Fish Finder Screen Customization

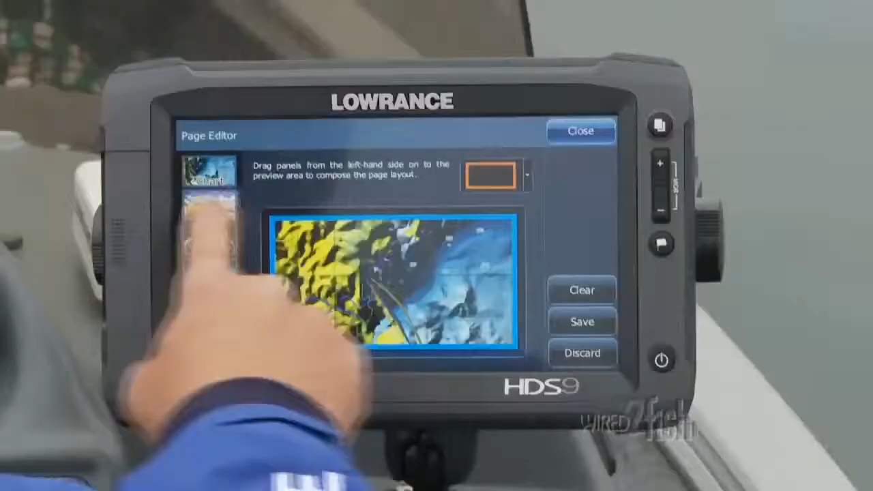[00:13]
customize and configure screen views with
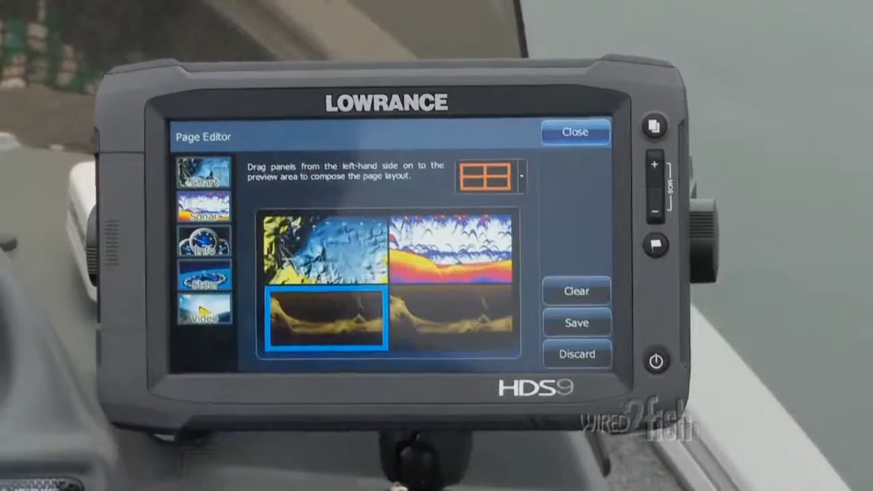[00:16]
up to four panels at once combining mapping conventional sonar structure scan and down scan imaging when I'm chasing walleye I stack conventional sonar and down scan imaging
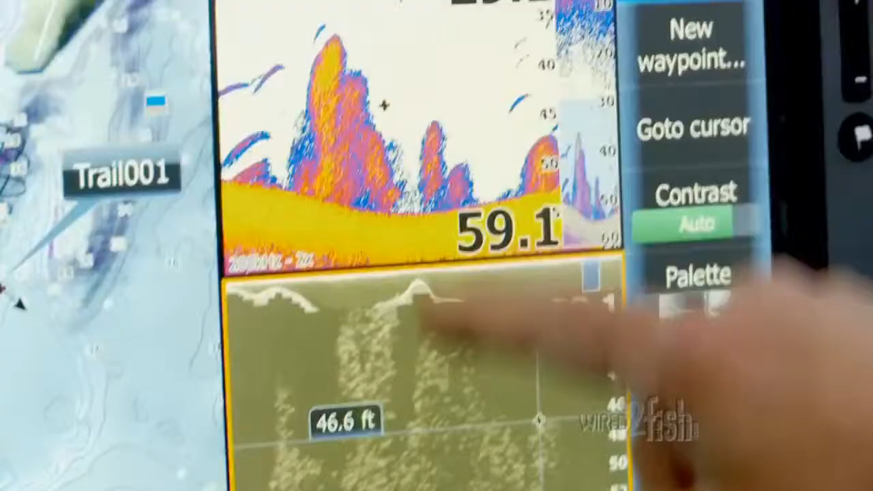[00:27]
conventional provides a versatile readout clearly identifying fish and
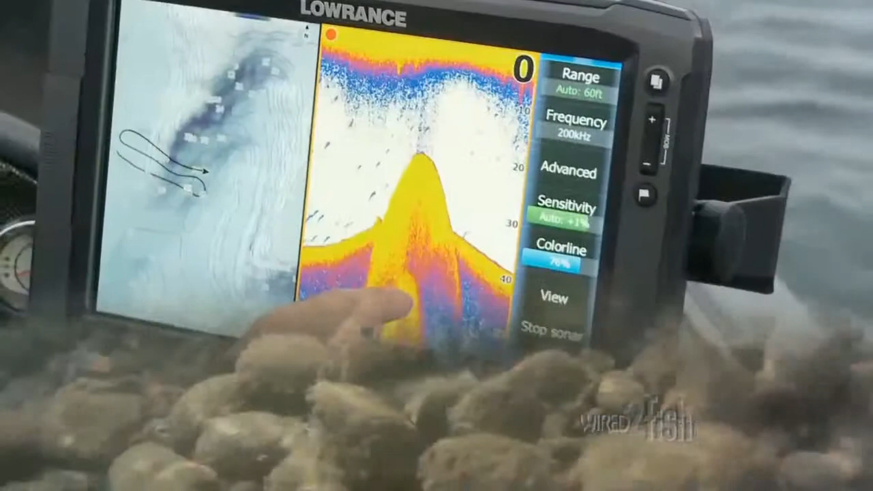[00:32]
bottom composition changes even at high speed DSI provides an up-close view you can
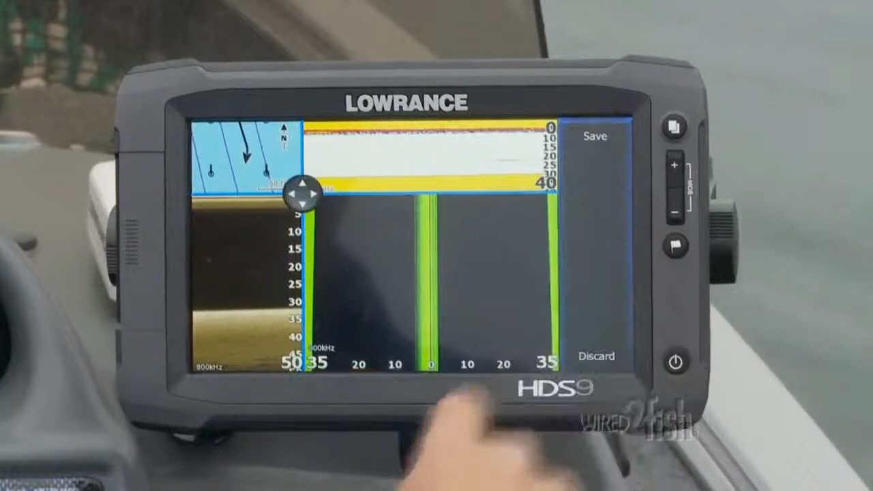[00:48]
the customization by allowing you to adjust the splits save